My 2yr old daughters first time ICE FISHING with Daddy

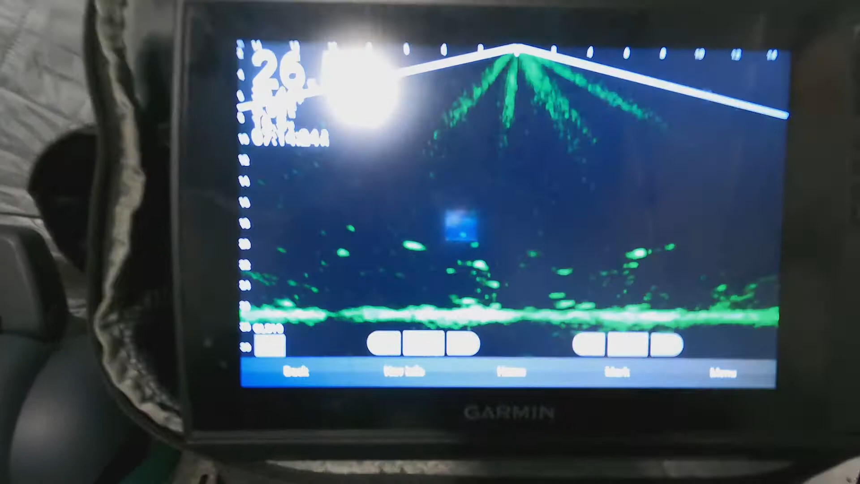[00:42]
Got a rat on this side. And a jig on this side.
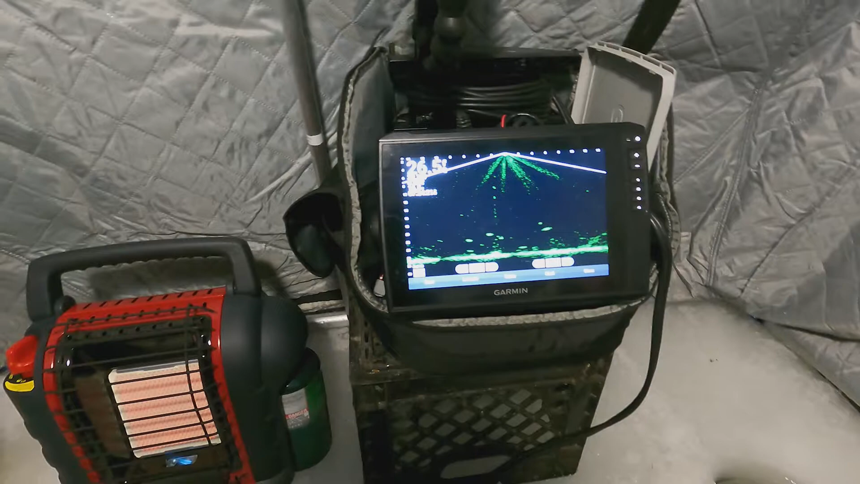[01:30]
Sitting at 26 and a half feet.
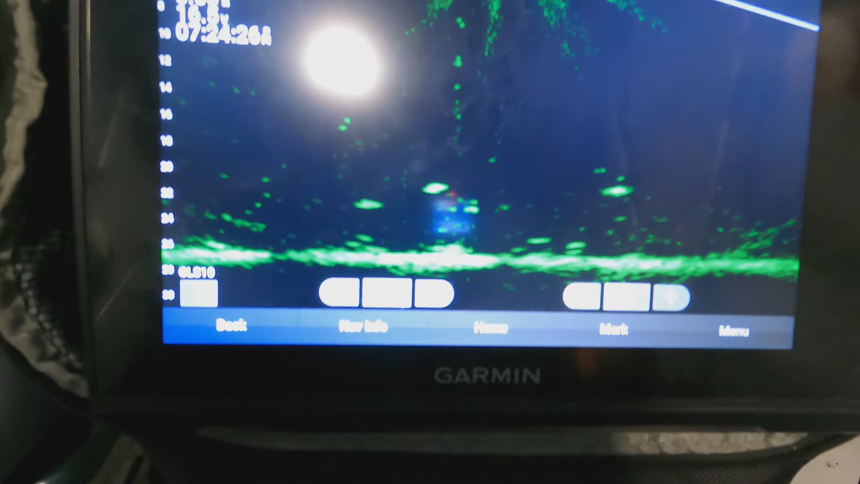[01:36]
See all the crappies down there?
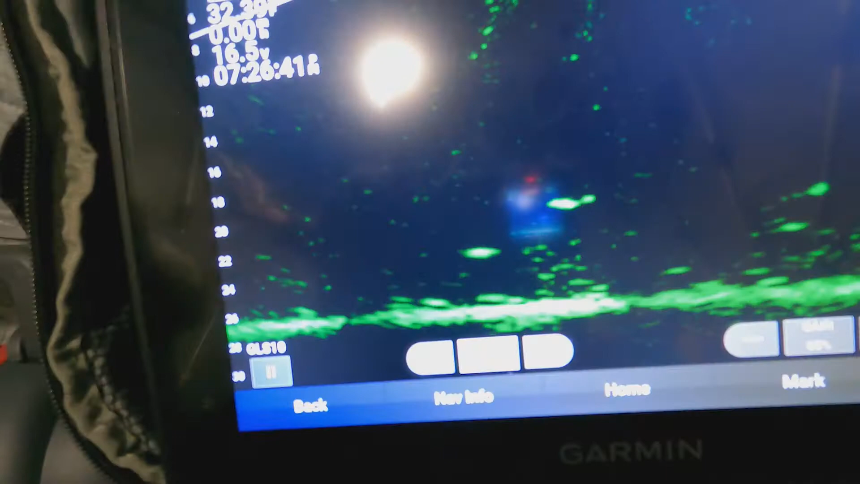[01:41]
One's coming right there. Let's see.
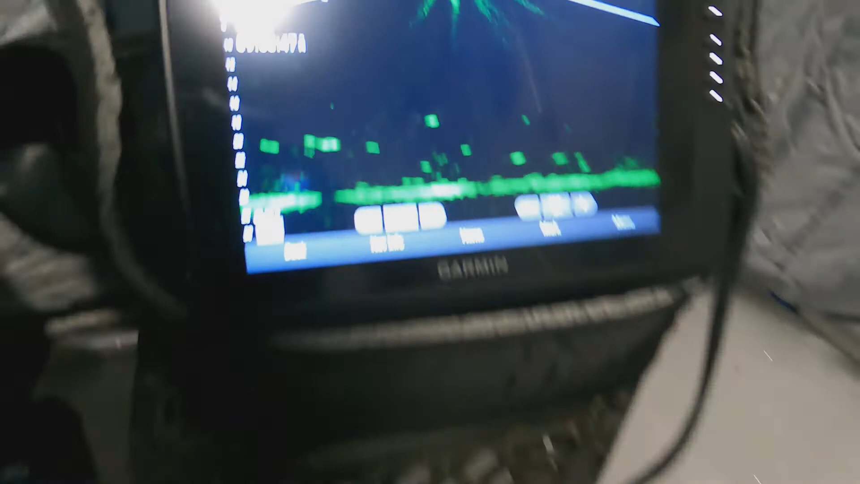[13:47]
Still a bunch of fish down there, but we'll come back for y'all later.